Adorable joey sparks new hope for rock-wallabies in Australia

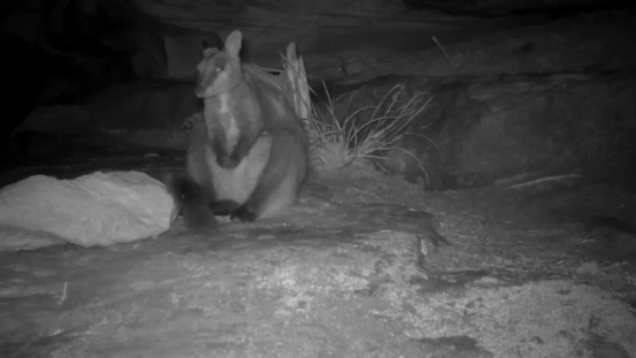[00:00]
Bouncing out of its mother's pouch, a key moment for the rock wallabies in Grampians National Park. It's really exciting to see, I guess, a young joey emerge from the pouch and hop around.
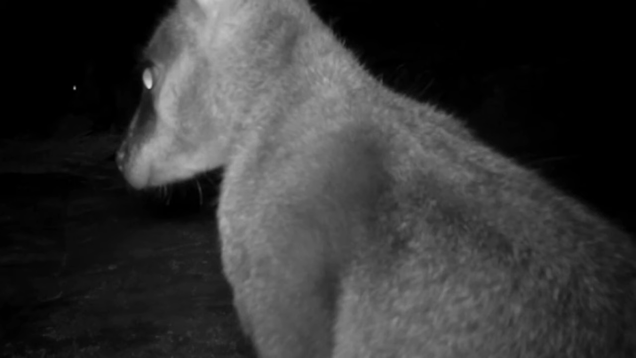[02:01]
The animals are nicknamed the shadow because they love spending time in dark places between the rocks. So if you want to enjoy a face-to-pouch encounter, you'll have to be quick and nocturnal.